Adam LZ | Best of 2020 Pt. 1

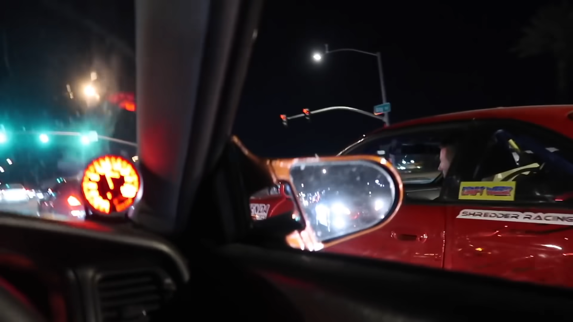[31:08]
Look, a wild shredder. This is our first time driving with him, believe it or not, as he crashes into us.